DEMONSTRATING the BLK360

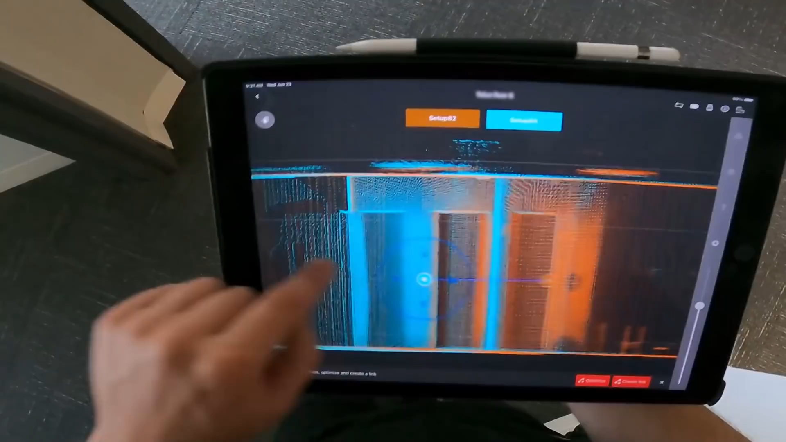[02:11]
Creating some constraints here on site will save you a lot of time in the office later.
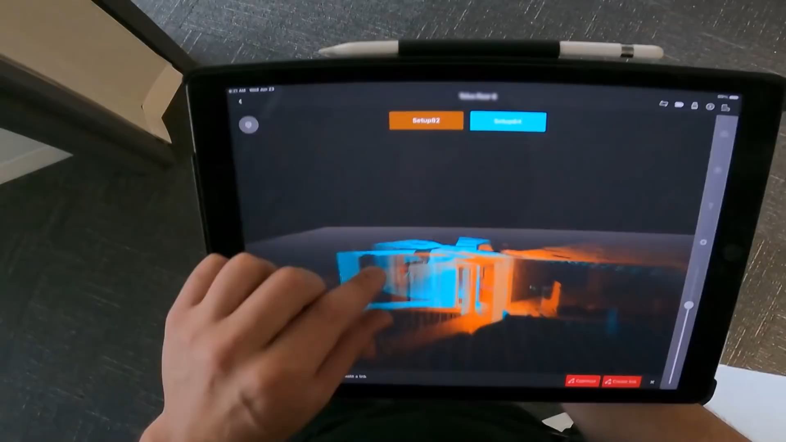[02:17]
You'll have to move and rotate your setups in the app to line them up properly. Make sure to hit the optimize button.